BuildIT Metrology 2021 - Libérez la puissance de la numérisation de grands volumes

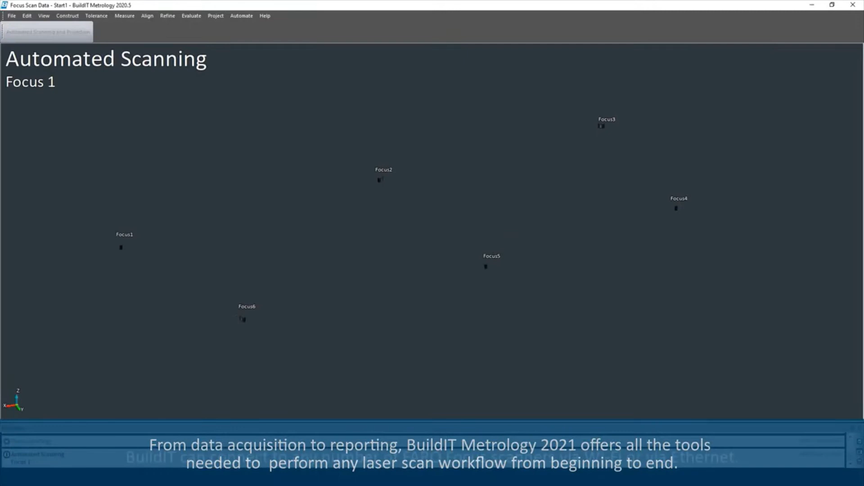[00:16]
BuildIt can connect to any number of ferrofocus scanners via Wi-Fi or via Ethernet.
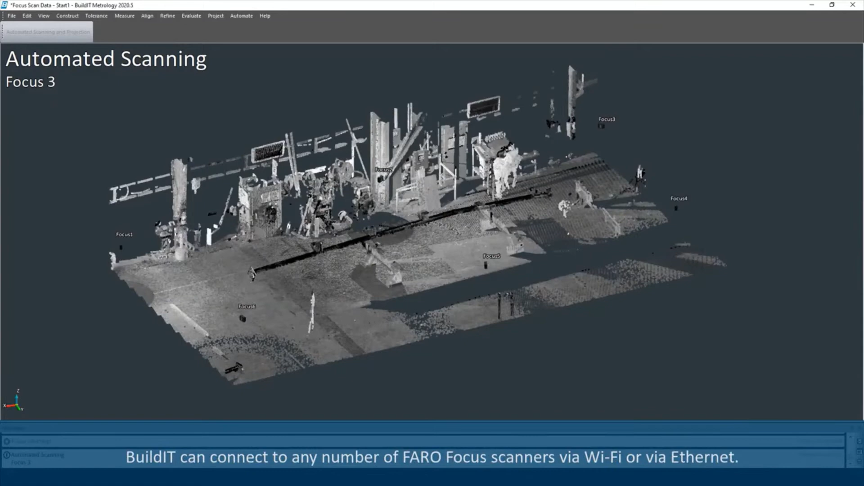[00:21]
Each device can be triggered simultaneously, reducing the cycle time to a minimum.
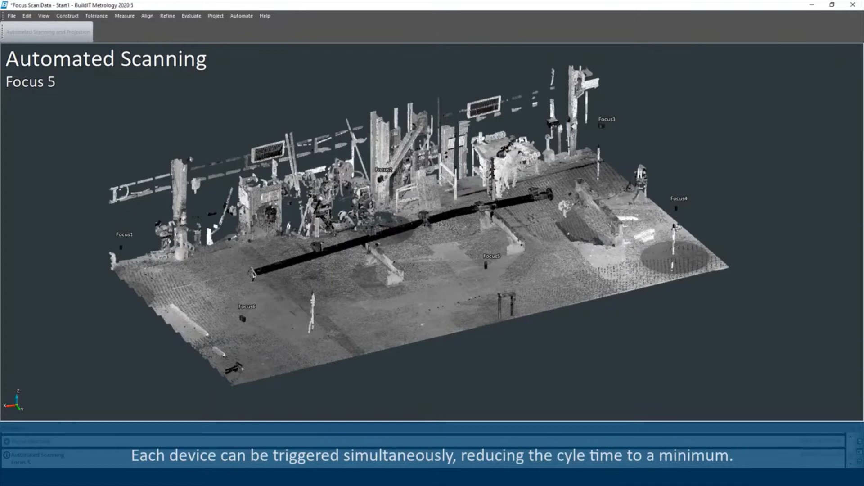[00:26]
When importing scans,
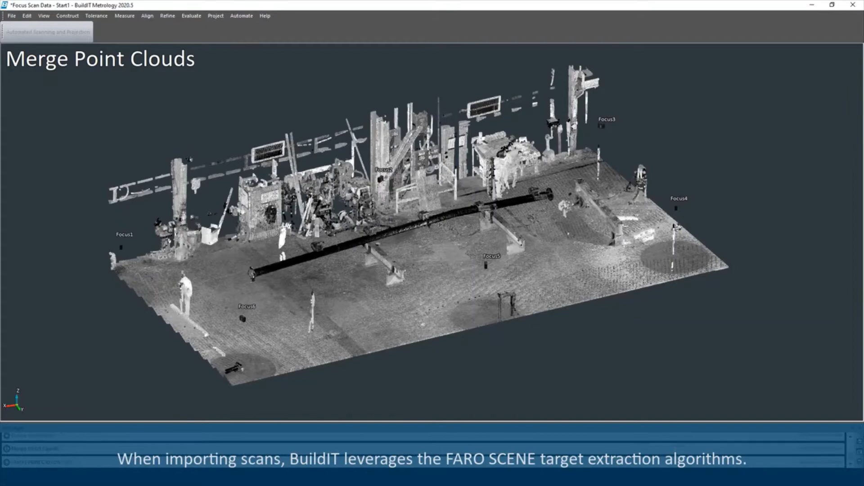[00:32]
BuildIt leverages the ferrocene target extraction algorithms.
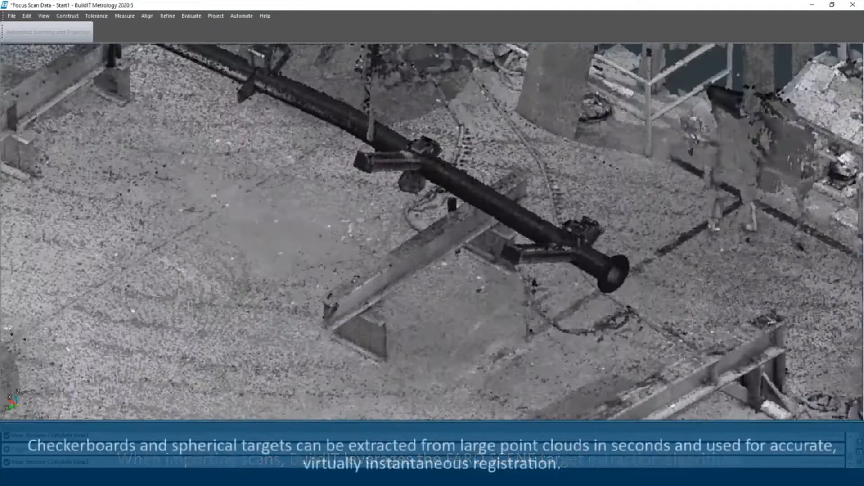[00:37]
Checkerboards and spherical targets can be extracted from large point clouds in seconds and used for accurate,
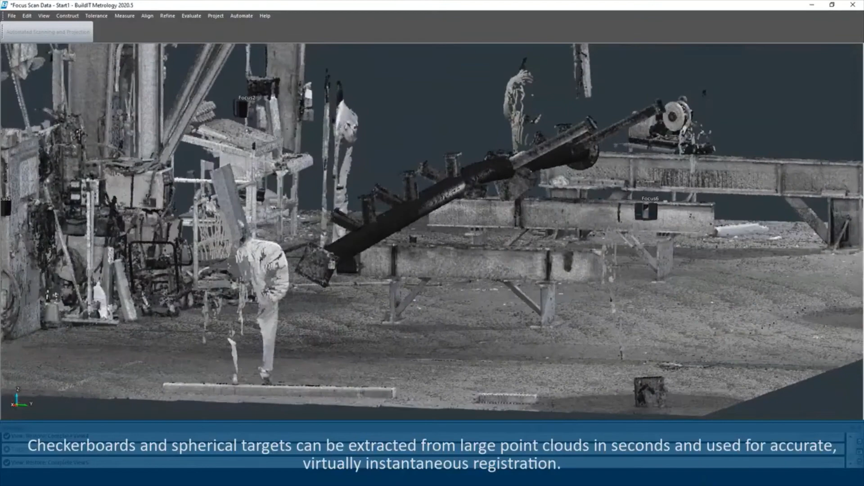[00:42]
virtually instantaneous registration.
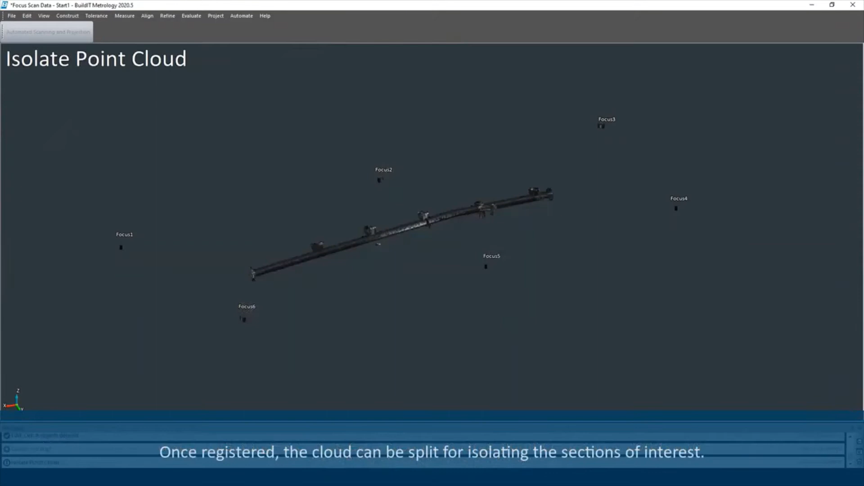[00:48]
Once registered, the cloud can be split for isolating the sections of interest.